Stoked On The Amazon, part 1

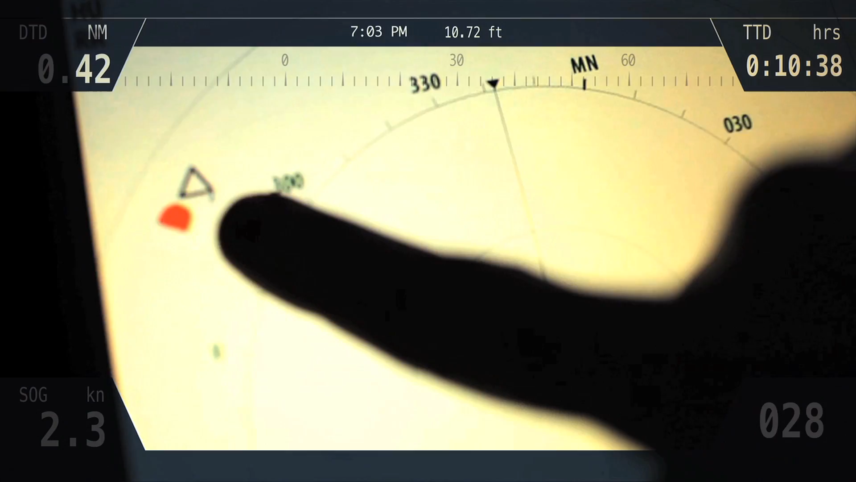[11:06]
Confidence to go past your curfew. Confidence to go beyond your expectations with Simrad,